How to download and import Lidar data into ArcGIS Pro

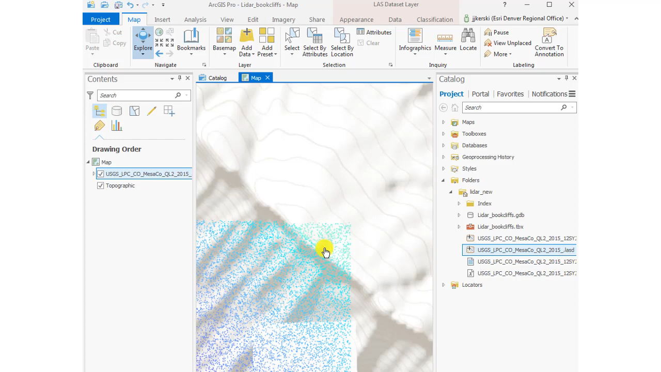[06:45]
If I zoom in just a little bit, I see my point cloud for my LiDAR data. Ah, looks nice. Now I can do things with it, right? I can create a slope map, an aspect map, all kinds of things.
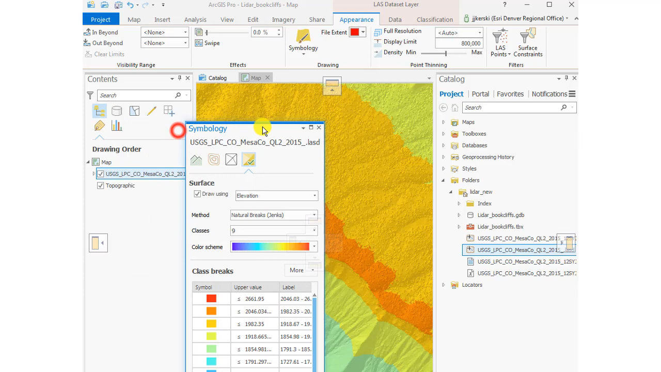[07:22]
Nine Class, Natural Breaks, Jenks, University of Kansas, Rock Chalk. So that's what that area looks like.
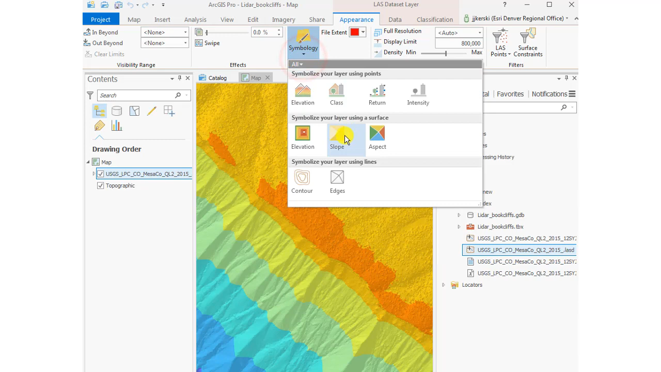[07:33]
Okay, ranging from blue, low elevation, to reddish, high elevation. And now I'm going to go ahead and create a slope, visualize it as a slope map.
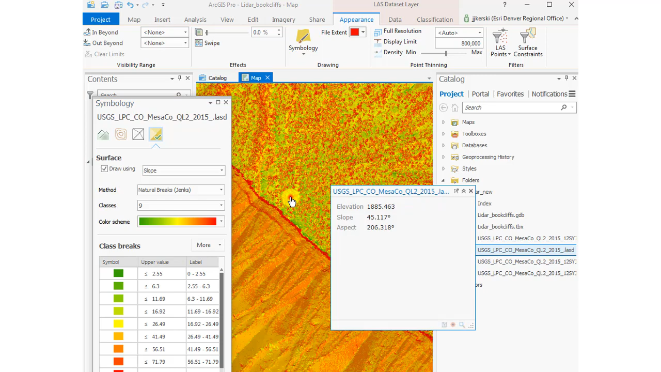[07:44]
And so I can click around here and get the elevation and the slope and the aspect, the direction that the slope faces in degrees. Alright, so far so good. Easy to bring in this data into Pro for sure.
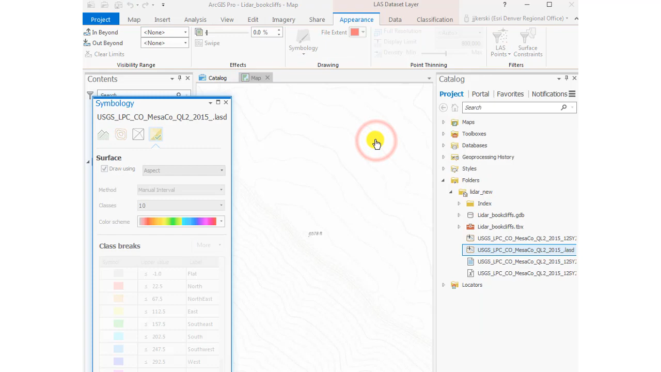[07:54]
Now let's go ahead and create an aspect map, the bluish meaning that it's facing southwest, and the reddish facing toward the northeast with that sharp ridge in there, as you see.
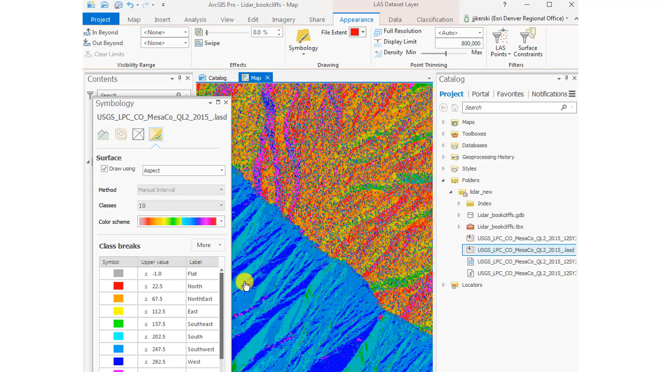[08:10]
And that's with a default tent class aspect map inside ArcGIS Pro.
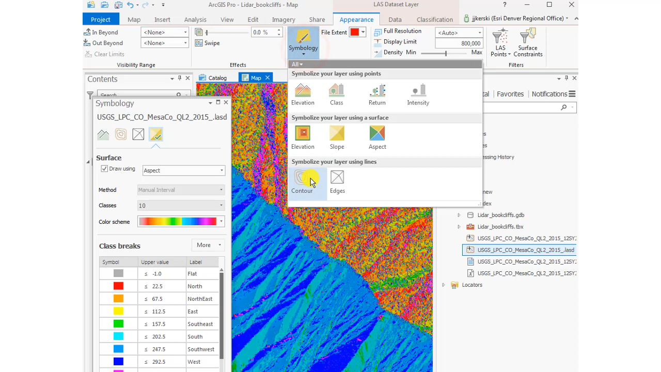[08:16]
Let's go ahead and create some contours, visualize this in Contours now. Now I can click around and see the elevation, slope, and aspect once again.
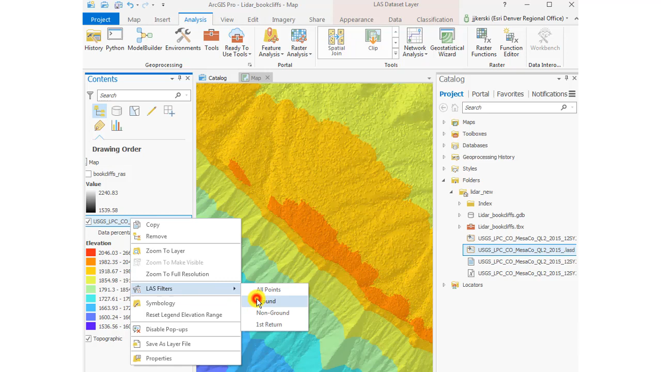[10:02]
In my case, the first return is really going to be from the vegetation.
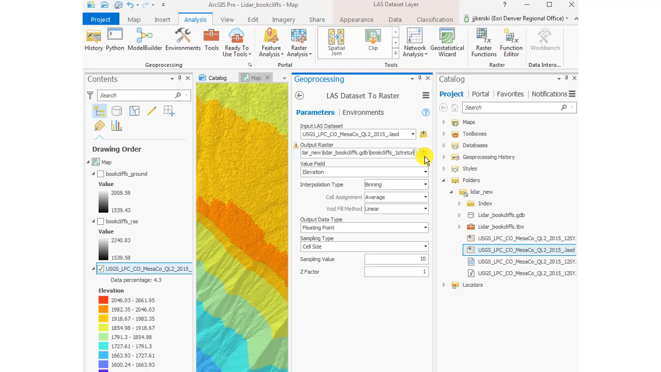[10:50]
Now I'm going to have a raster of the first return. In my case, it's the tops of the vegetation, pinions and junipers in this case, especially on the northeast facing slopes.
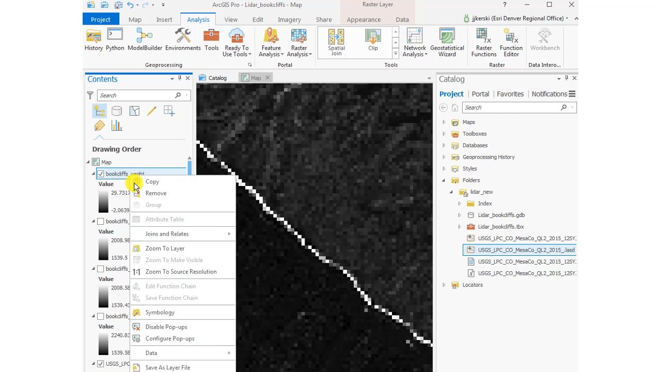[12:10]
They have no vegetation as you saw in the photograph that I took on the ground.
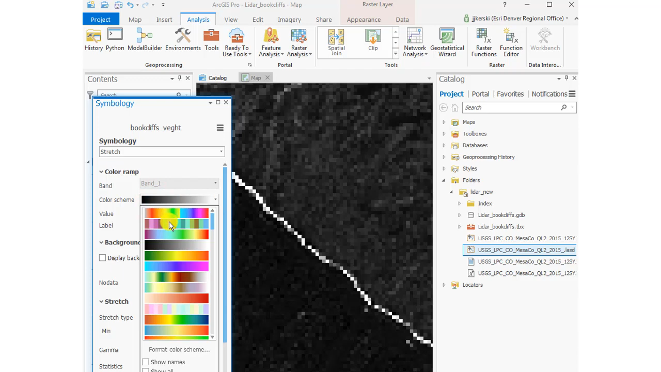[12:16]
And I'm going to change the colors so that I can visualize this perhaps a bit better.
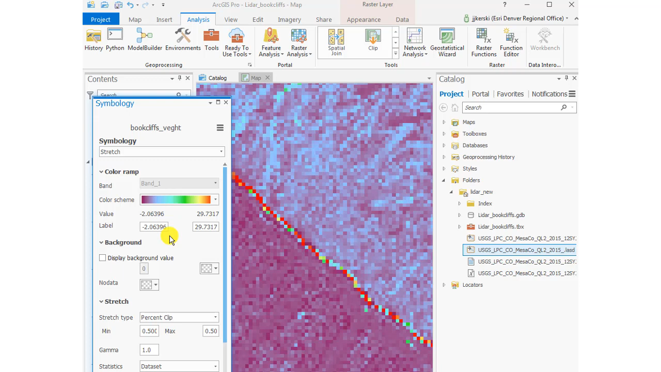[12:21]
Now I'm going to change the symbology to classified, natural breaks.
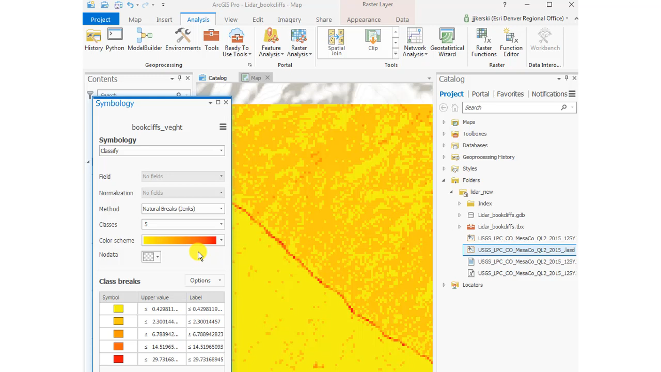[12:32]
Is that giving me anything better? In some ways it does because now I can see that I do have a higher vegetation height for the northeast facing slopes, which was my objective to show.
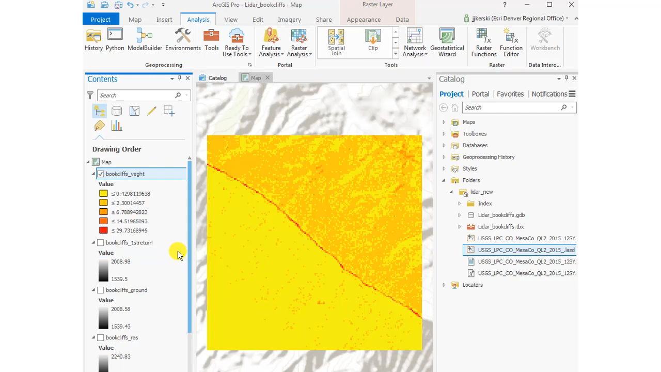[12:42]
The northeast facing slopes and the northeast part of this image is the pinions and junipers.
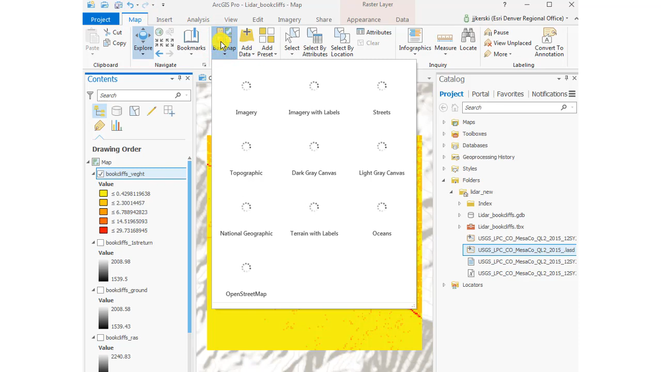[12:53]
The southwest facing slopes are truly just the Mancos shale.
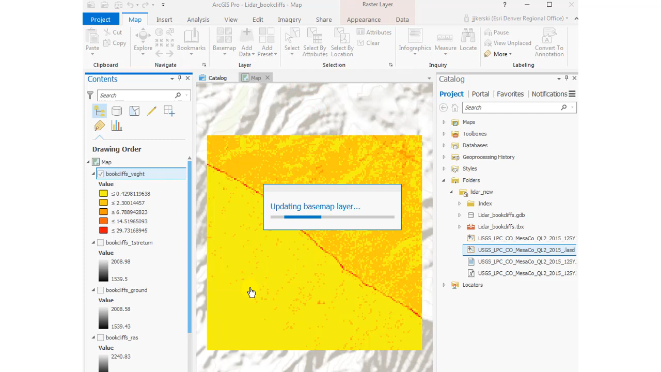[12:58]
So there's no vegetation whatsoever on those slopes.
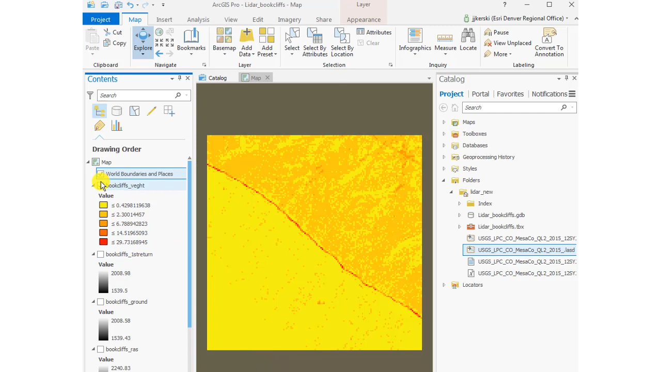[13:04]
And that gives me exactly what I was hoping to see. That's good.
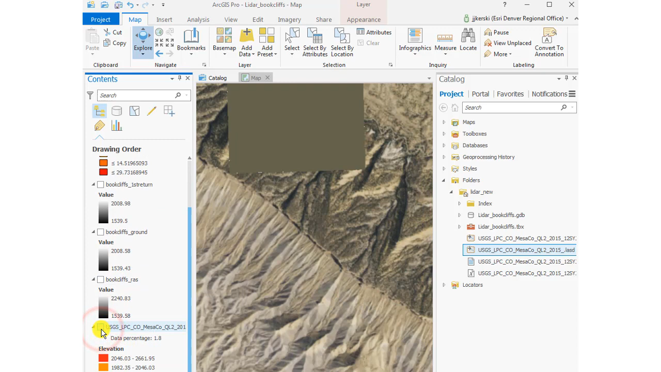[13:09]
I'm going to go ahead and change the base map to a satellite image so I can see the satellite image of that area.